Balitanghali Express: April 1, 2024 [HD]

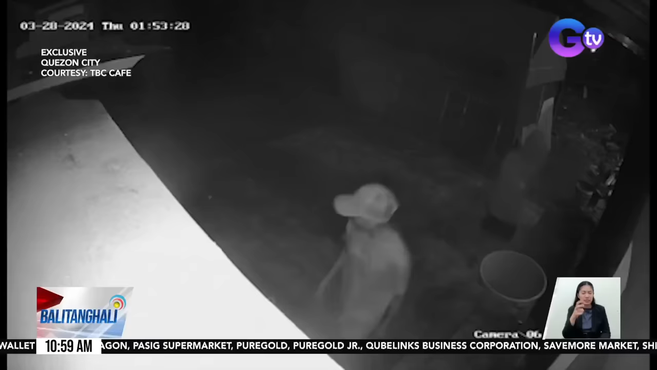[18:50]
Sa likurang bahagi ng isang cafe sa barangay Santa Monica, Novaliches, Quezon City, pumasok ang dalawang lalaki. Ang isa kumuha pa ng bakal para maabot ang CCTV camera.
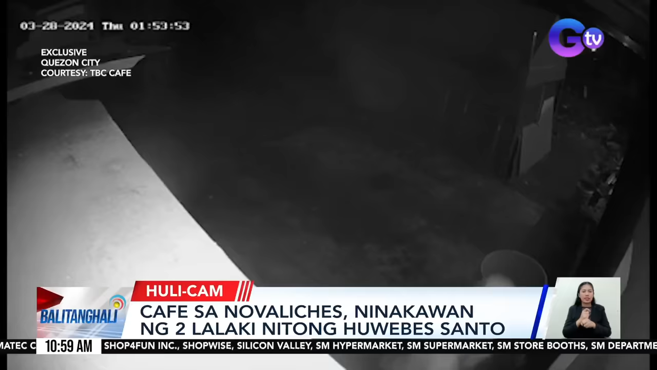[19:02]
Nang hindi magtagumpay ang kanyang kasamahan ng tumuntong at hinawakan ng CCTV camera para baguhin ang angulo nito.